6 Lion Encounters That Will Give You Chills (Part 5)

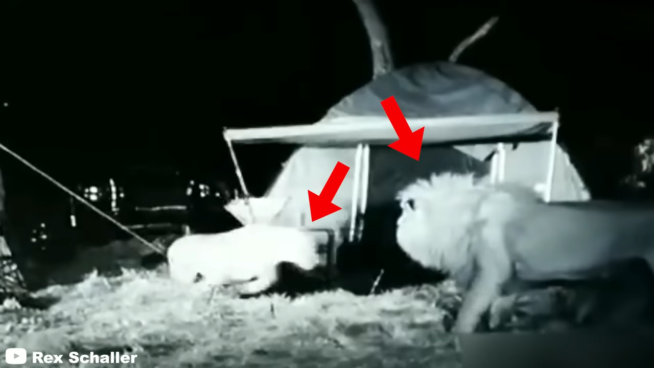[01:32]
hungry lions right outside his tent. The clip starts off intensely as it shows a camper inside his tent attempting to scare off the two large predators trying to make him their dinner.
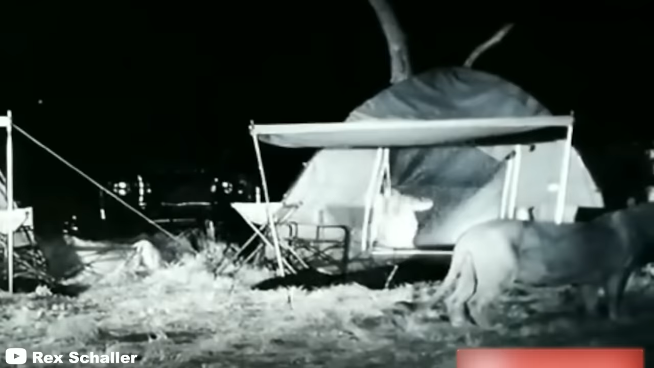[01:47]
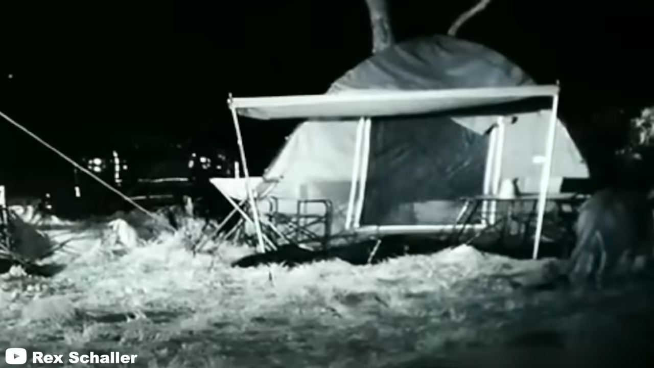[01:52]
The animals keep harassing him by poking the tent with their sharp claws and getting their faces in front of the tent door.
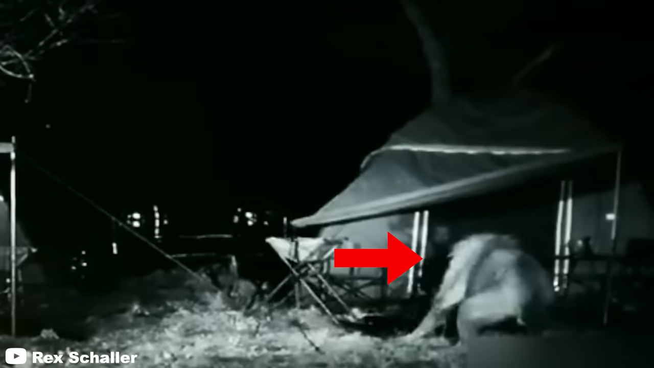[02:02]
Despite it being the only thing keeping the lions from reaching him,
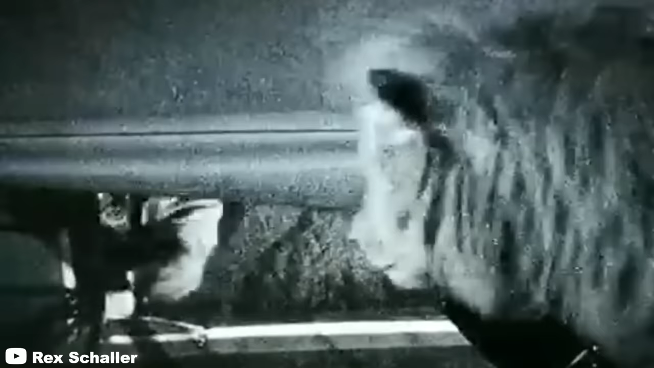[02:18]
the man repeatedly opens the tent door, taunting the predators even more.